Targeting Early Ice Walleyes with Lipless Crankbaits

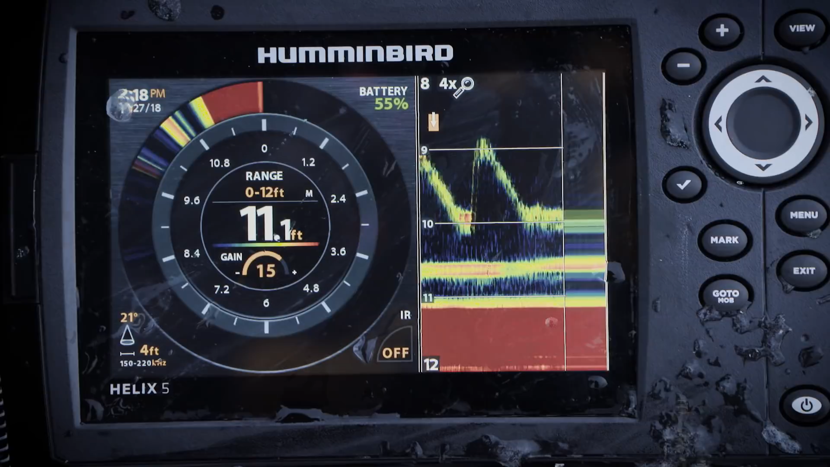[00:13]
On screen: depth 11.1 ft
Got him! Awesome! Out here today, early ice walleye fishing.
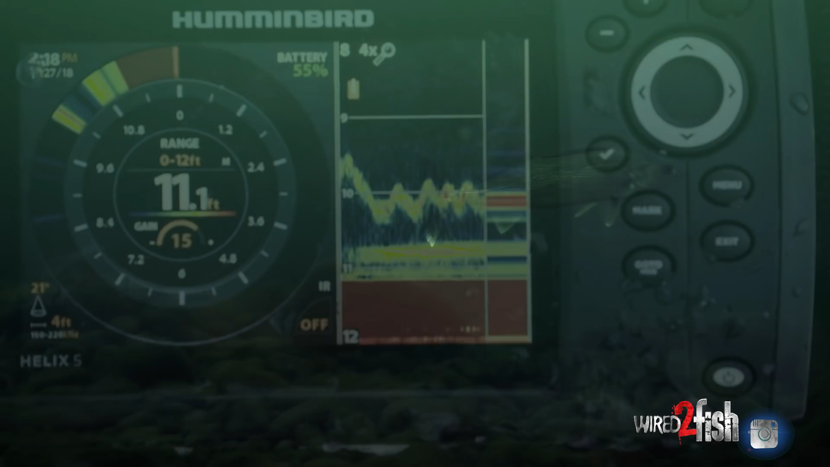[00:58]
On screen: depth 11.1 ft
When you're not using any live bait, it can be very key to pay attention to your electronics and watch how the fish is reacting to your bait. Because for me, I'm going to be keeping that bait moving on the move as I'm jigging that fish up off bottom.
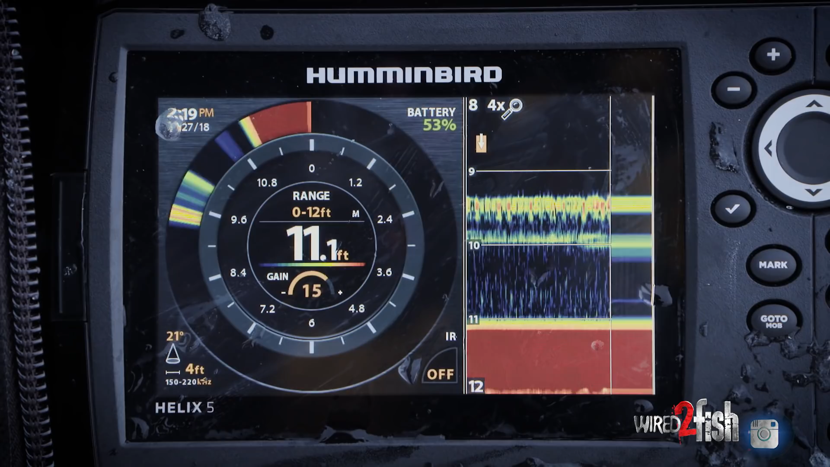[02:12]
On screen: depth 11.1 ft
And so just trying to do different cadences to try and get that fish a little bit more fired up. That's what you have to do, dropping it down below the fish. Sometimes you can get that reaction bite. I like to stay above and give it some bigger rips.
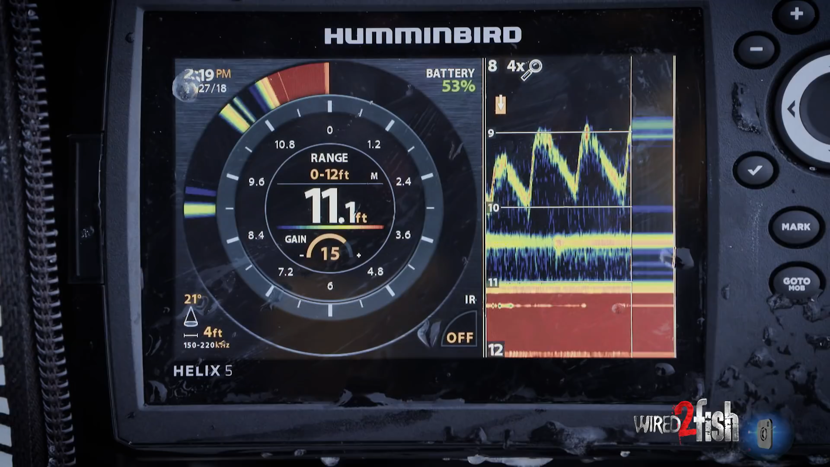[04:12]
On screen: depth 11.1 ft
And once I mark a fish and I see it on my screen, then I'm going to jig them up, and I'm going to be a little bit more subtle with it.
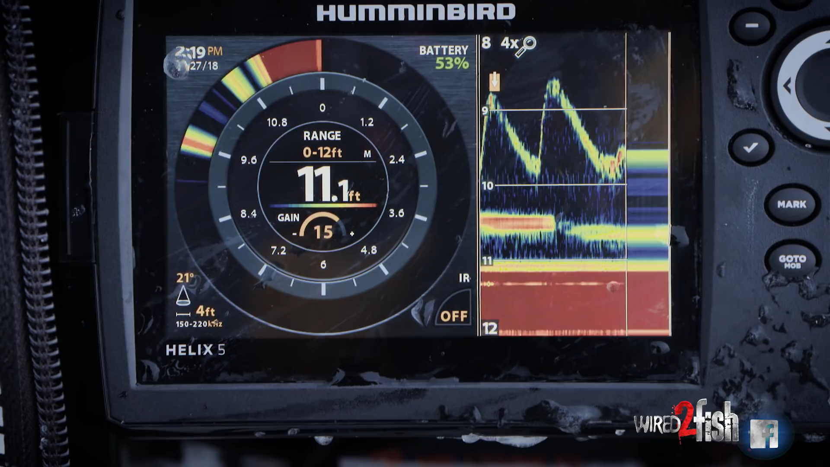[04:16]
On screen: depth 11.1 ft
Usually, I'm not going to be giving it the big rips. Oh, there's a fish right there. Here he comes.